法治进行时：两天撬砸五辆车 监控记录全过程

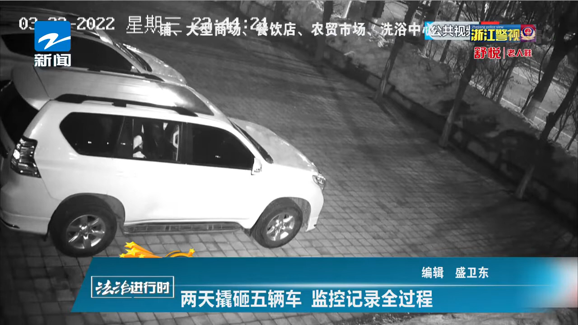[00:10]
这一幕发生在七台河市桃山区，此时已经接近深夜12点，但在这辆白色越野车内，一名男子正在忙前忙后，好像是在寻找什么东西。但千万别误会，他并不是车辆的主人，而是一名砸车行窃的贼。 经过初步的现场勘查，我们当时就认为这个嫌疑人这个作案手法比较娴熟，